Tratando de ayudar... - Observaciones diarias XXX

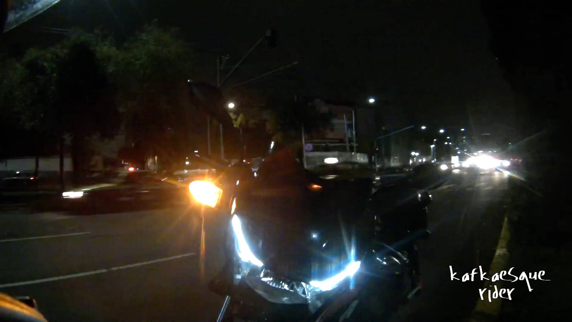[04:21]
Mejor ahorita en el alto la mueves para allá, güey, porque sí está bien.
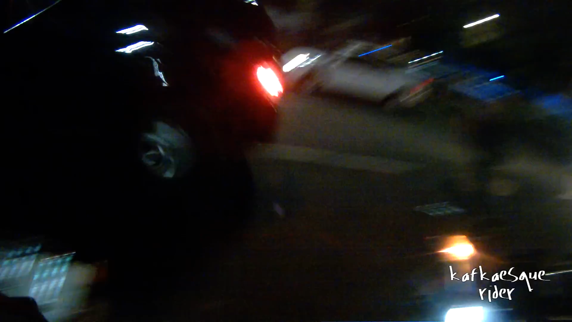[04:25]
Sí, güey, pasan bien cerca esos cabrones, güey.
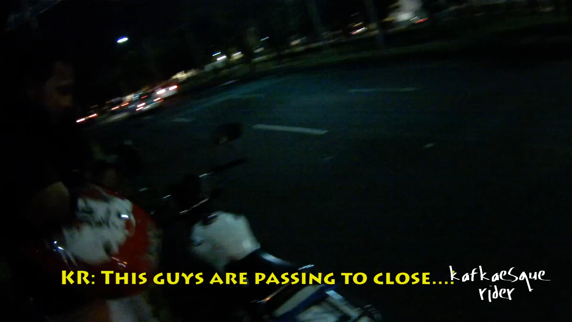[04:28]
Sí, pues cuando pasé de ida y no te vi, güey, estaba bien oscuro, güey.